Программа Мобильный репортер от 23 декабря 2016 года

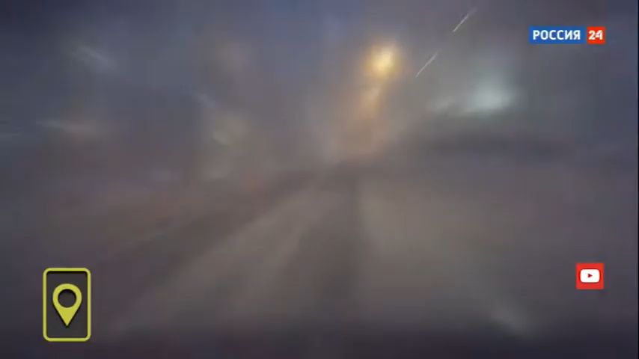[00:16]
Как сообщают мобильные репортеры, города окутаны плотной холодной дымкой, а вахтовые поселки дымом от печей, в которые все время подбрасывают уголь и дрова.